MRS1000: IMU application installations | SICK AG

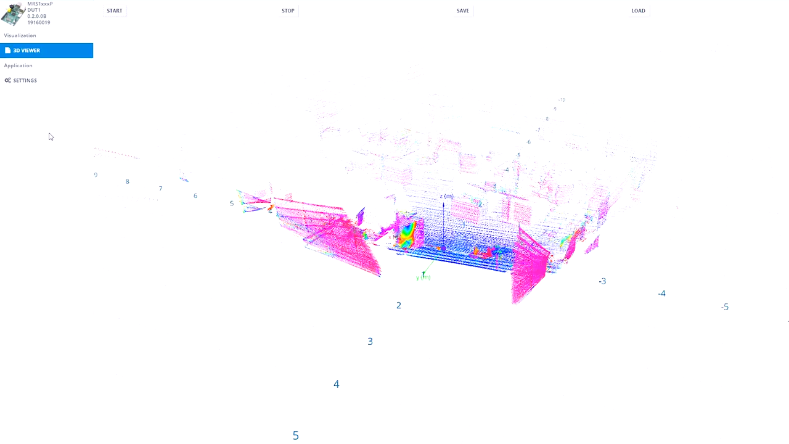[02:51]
3D point clouds of a whole area
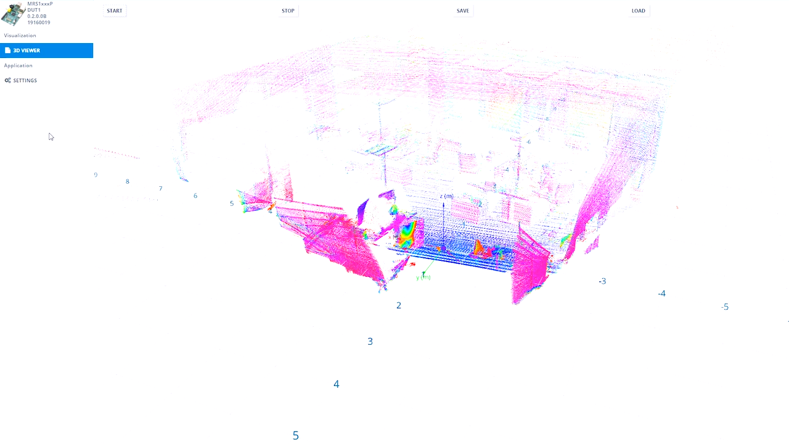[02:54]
can be generated by rotating the sensor as shown in this example.